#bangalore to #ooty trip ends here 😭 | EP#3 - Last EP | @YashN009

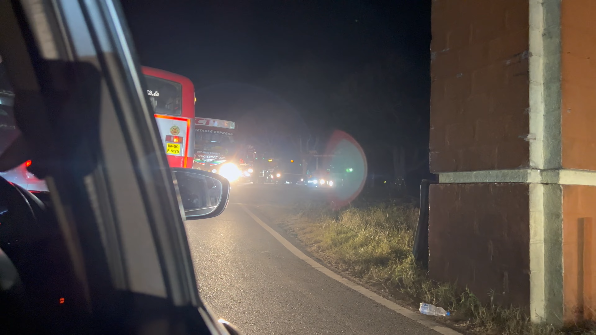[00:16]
नेक्स लेवल ट्राफिक है हेलो वेलकम बैक स्वागत है आप सबका हमारे एक
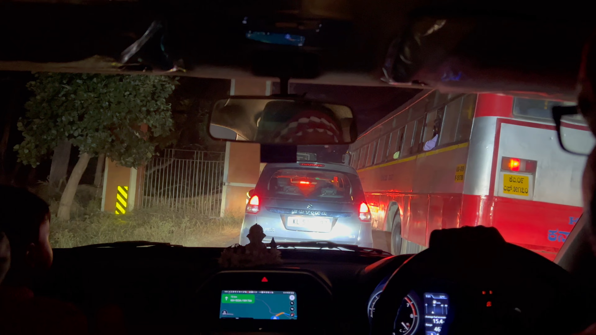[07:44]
इसको यार बहुत जल्दी है नेक्स लेवल ट्राफिक आगे जेकिंग ओरही होगी ना इसलिए तो नहीं जा रहे है नहीं हो रिसी देगी साथ बंदीपूर बोर्डर में नेक्स लेवल ट्राफिक है अभी देखो ऐसा पूरा
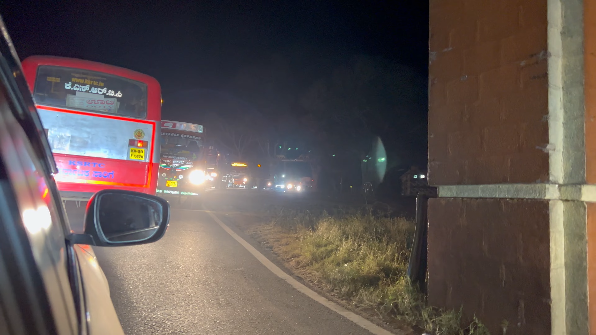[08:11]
वहां तक ट्राफिक है पूरा वहां तक भाई अभी
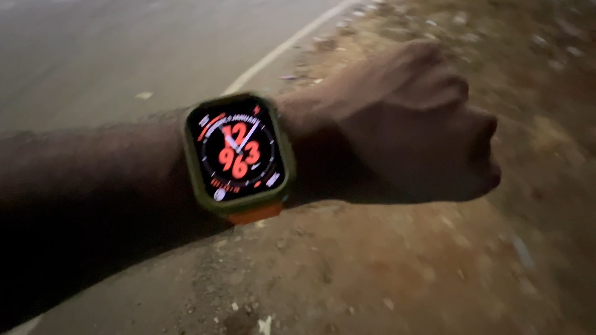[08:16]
बजगे ग्यारा और पूरा गास्ता देखो सुमसान है यह मैसुर
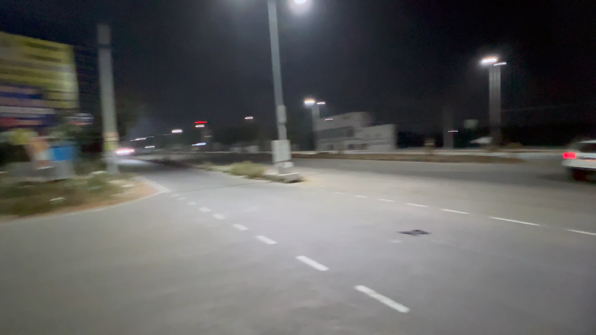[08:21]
बेंगलो राइवे और हम रुख गये थे देखते हैं घर पे कितने बज� से पहुचते हैं